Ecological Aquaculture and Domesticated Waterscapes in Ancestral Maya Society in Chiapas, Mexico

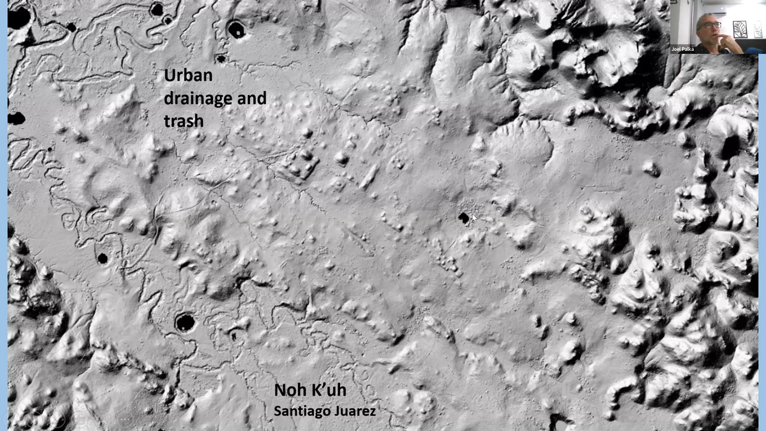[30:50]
So the gray water is draining up to the left here, to the west, but to the east, there are cenotes and there are sources of clean water here to the east. So they're draining all their gray waters from there. So it goes to the fish ponds. But why are they doing that?